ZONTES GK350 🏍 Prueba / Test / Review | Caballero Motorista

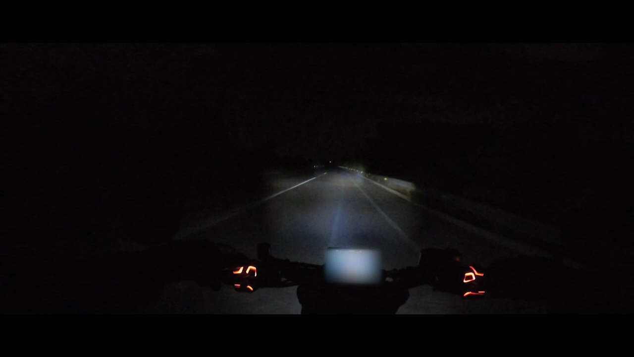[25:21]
Y bueno, aprovecho también para decir que la iluminación, la visión del panel es perfecta en todas las condiciones, además con el video automático que yo lo tengo configurado, exceptuando en un momento que es cuando te da el sol por la espalda y le da de pleno al panel en el cual no se vea absolutamente nada. Pero bueno, ahora vamos a ver qué tal van las luces y las luces las cortas muy bien, muy, muy bien.